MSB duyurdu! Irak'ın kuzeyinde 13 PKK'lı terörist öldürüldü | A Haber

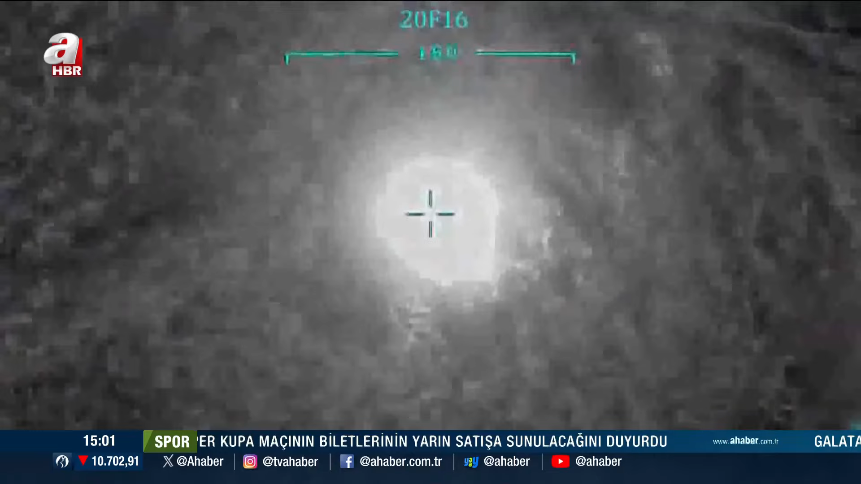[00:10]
Hedefler belirlendi, terör yuvaları bomba yağmuruna tutuldu.
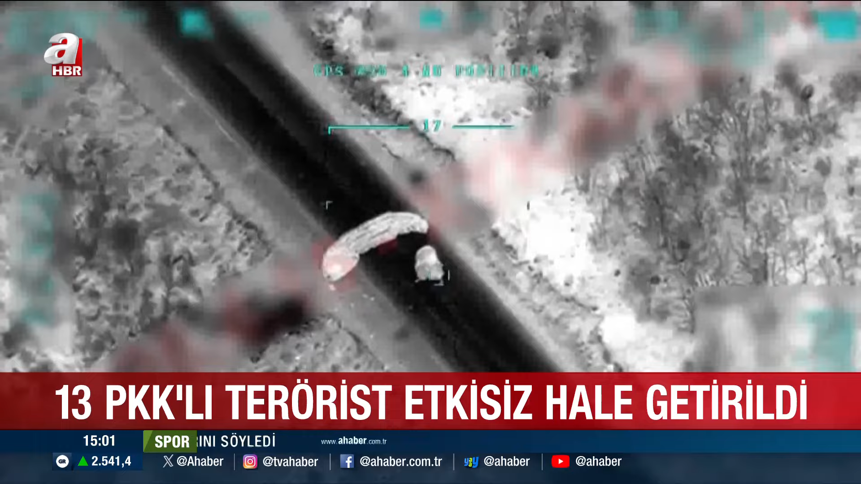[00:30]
Bu kez operasyonun adresi Irak'ın kuzeyi oldu.
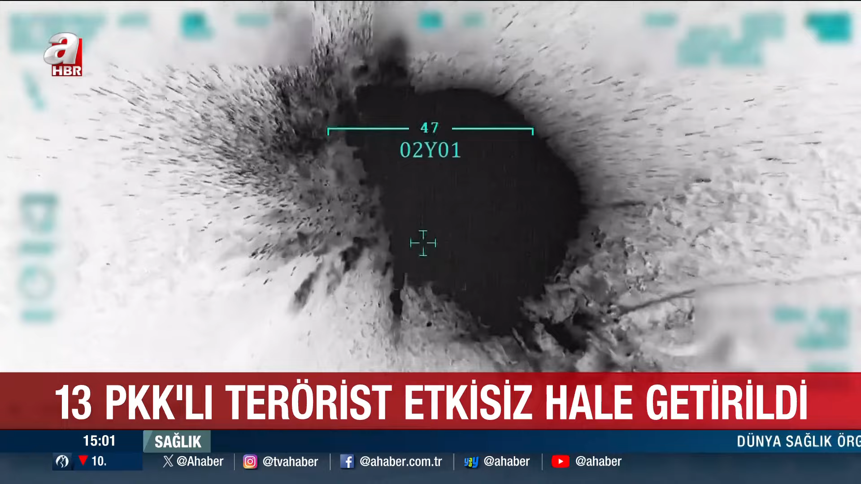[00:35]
Hedefte Gara ve Haftanin'deki terör yuvaları vardı. Mehmetçik düzenlediği operasyonla 13 PKK'lı teröristi etkisiz hale getirdi.